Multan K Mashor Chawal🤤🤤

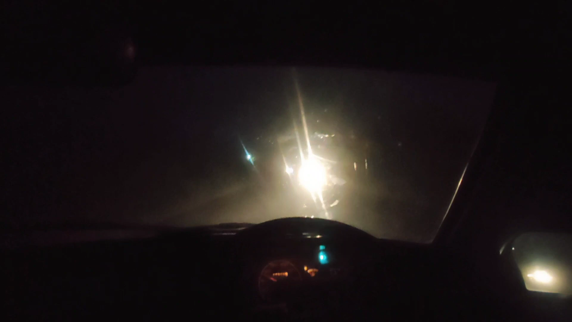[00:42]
بڑا مشکل سفر گودر دا پائے ملتان روڈ تھی بے لائٹا جنگی ہیں نا شیشہ خراب ہے لائٹا پروڈیس دی کشنے بلا ہے لائٹا بڑی دیمیتھا ہے اگو سر روڈی ہے میں چاہیے جو اجیسمنٹ کیا ہے فول لائٹا بھی تلے ٹائم نہیں ملے اجیسمنٹ کروی ہے ہاں سفر گودرے دے پہنچہ ساٹھے چل دے ملتان ترائی گھنٹے لیکشن میں نارمال اٹھائی آتھائی آتھا دیڑ گھنٹہ لگتے سوا گھنٹہ لگتے
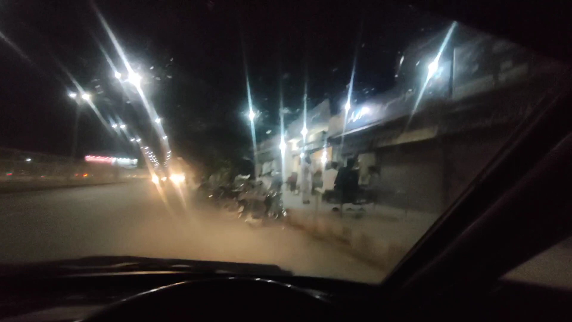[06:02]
یہ ٹیسٹی ہوتل ہوسٹل رانامی یہ تھوڑا کورما مومشور ہے بڑا کھا دیں یہ میٹرو
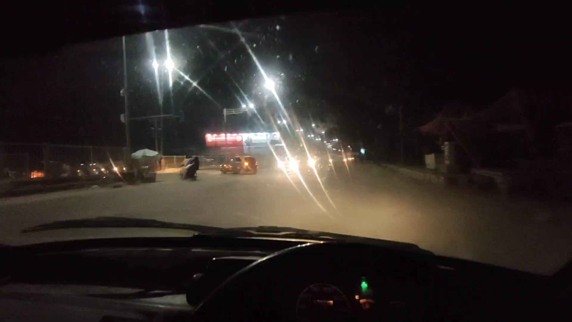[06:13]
کراسنگ ہے میٹرو کراسنگ ہے یہ میٹرو بس میں نہیں پیئے دو
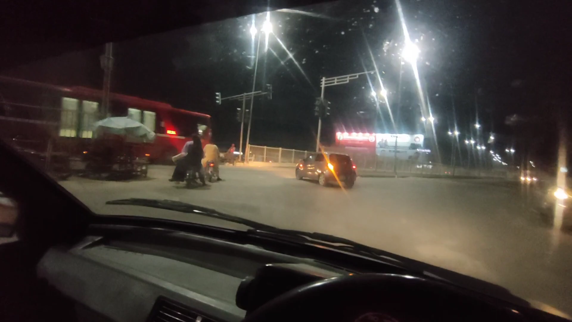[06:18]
یہ تھا انڈر پاس سے فلائی اوار کہنے نے بڑایا یہ